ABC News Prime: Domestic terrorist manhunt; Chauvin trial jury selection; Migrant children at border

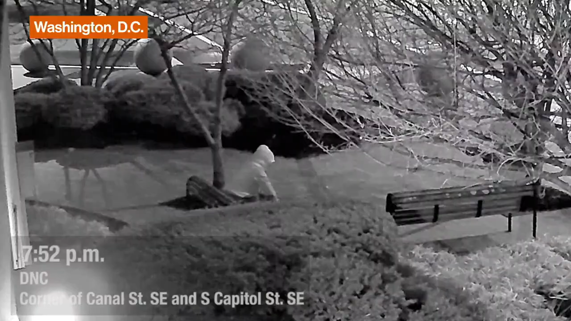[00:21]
New video released by the Bureau shows the Capitol Hill bomb suspect wearing a gray hoodie and carrying a backpack wanted for leaving pipe bombs outside the DNC and RNC the night before the January 6th attack.